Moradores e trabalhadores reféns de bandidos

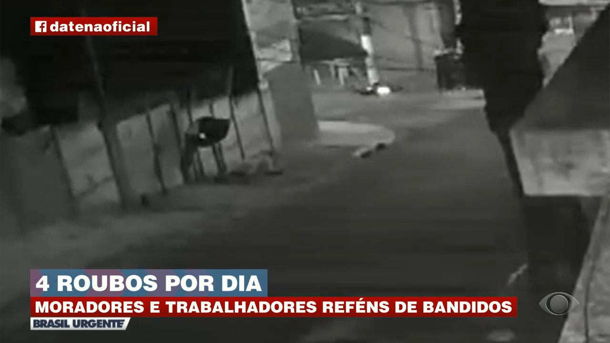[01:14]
Durante a ação, o veículo dos ladrões cai. Eles ficam confusos, mas ainda assim conseguem levar a moto das vítimas. Algumas pessoas aparecem para persegui-los, mas eles fogem. Até na segundo dados da Secretaria de Segurança Pública de São Paulo, de janeiro a abril desse ano, foram em média quatro roubos por dia aqui na região do Parque do Carmo, na zona leste de São Paulo.